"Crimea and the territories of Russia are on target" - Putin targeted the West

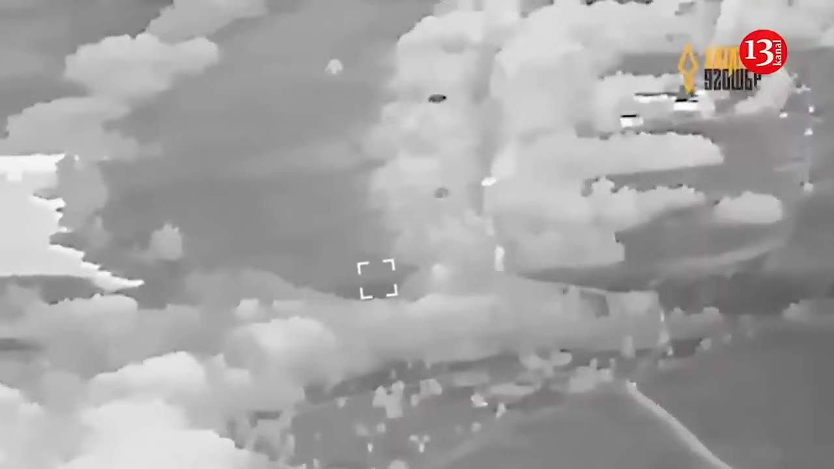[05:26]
The 92nd Brigade reported the destruction of 14 units of equipment, 3 tanks, 5 BMP combat vehicles, an unspecified armored personnel carrier, an MTLB armored tractor, 3 trucks and a golf cart.
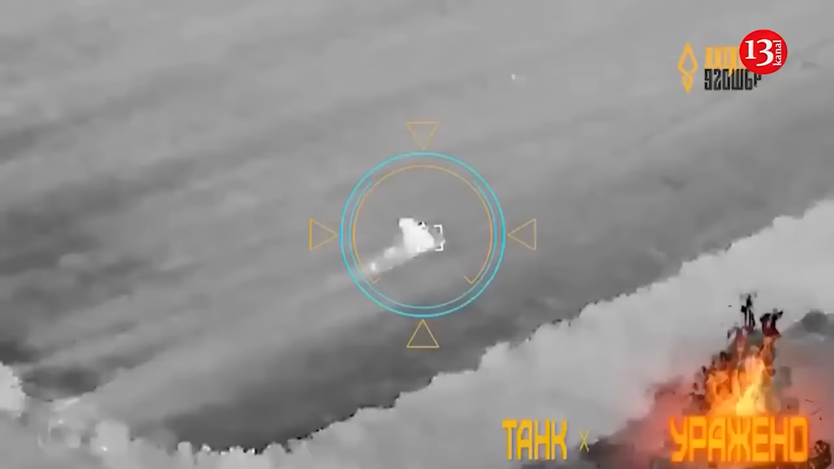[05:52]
Drone video of the battle showed at least 6 immobilized and burning vehicles, including armored turtle tanks.
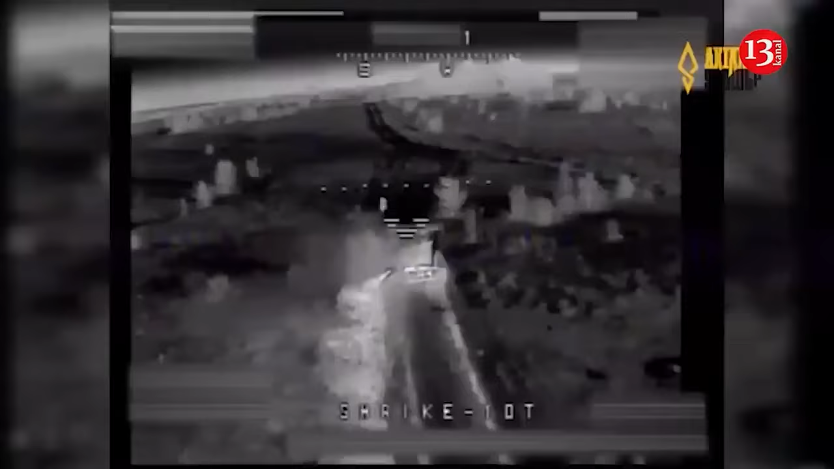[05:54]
Overall, the occupiers lost at least a fifth of their vehicles,